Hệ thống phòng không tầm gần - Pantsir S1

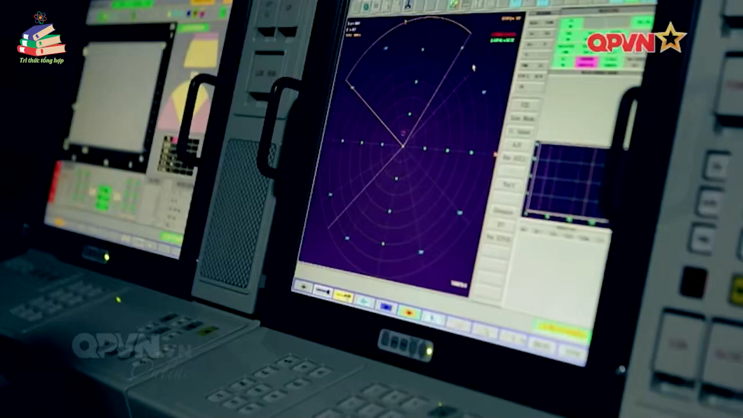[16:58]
Về việc phát hiện và theo dõi mục tiêu à? Đúng, ở đây chúng ta sẽ tiến hành việc phát hiện và theo dõi mục tiêu, bằng cả việc nhận ra mục tiêu.
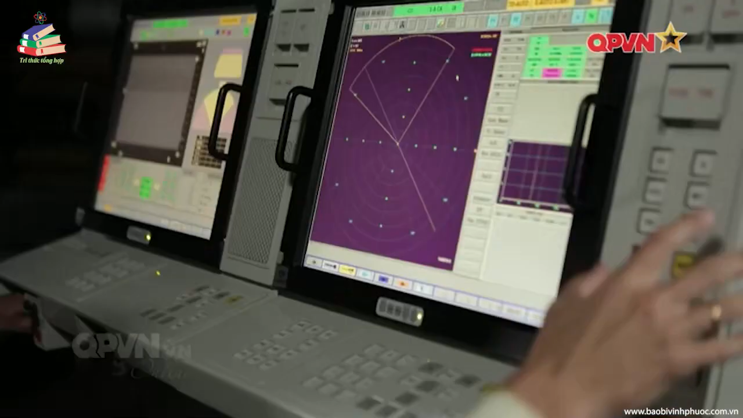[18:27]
Một nút thôi à? Và ngồi ngắm màn hình.